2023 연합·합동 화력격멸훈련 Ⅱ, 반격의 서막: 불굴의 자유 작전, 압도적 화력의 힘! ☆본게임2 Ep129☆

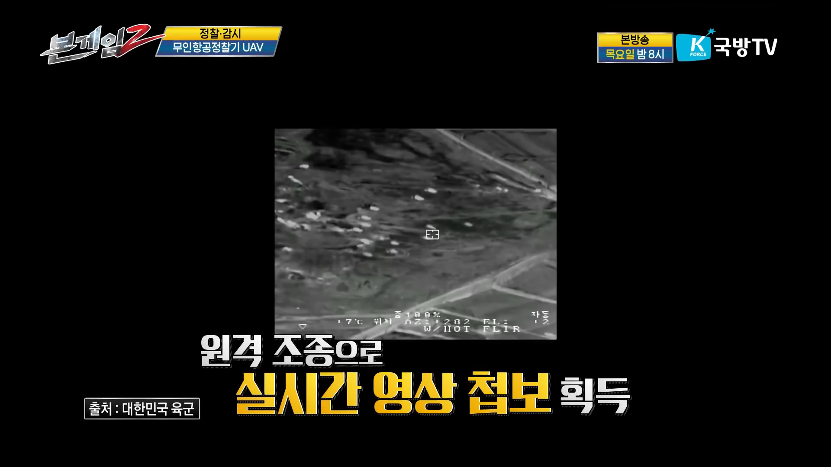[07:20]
그런 역할을 할 수 있고. 그 외에 이제. 정찰 감시. 활용주도.
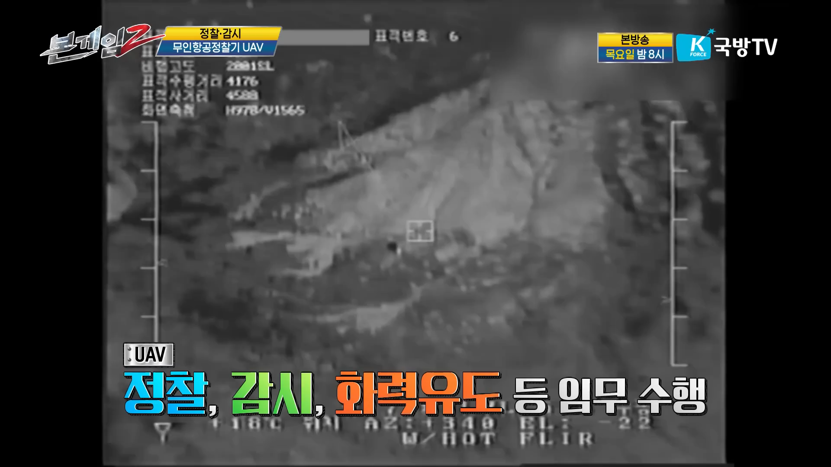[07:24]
등의. 임무도. 수행을 할 수가. 이제. 우리. 작전명. 불굴의 자유작전. 첫 번째 단계가. 말씀하신 것처럼. 적식변 아닙니까.
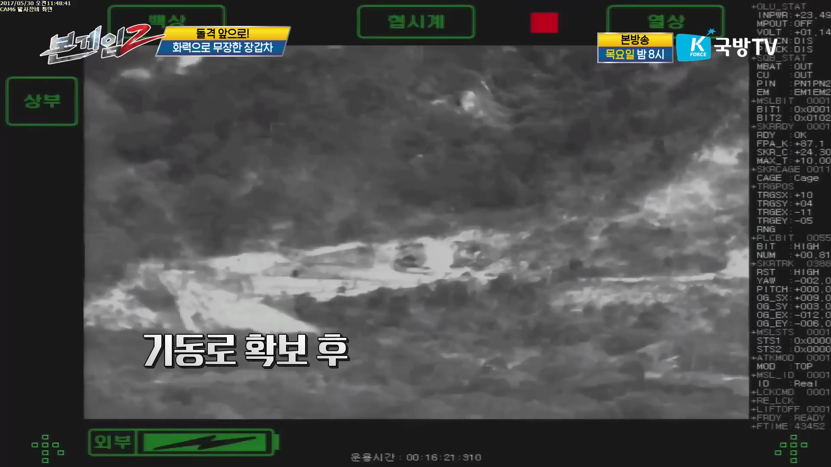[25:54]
덕분에 기동료를 확본 후에는 K21 장갑차가 함께 입문을 하게 되는데 K21은 40mm 기관포로 무장해서 적 장갑차 경전차를 파괴할 수 있죠.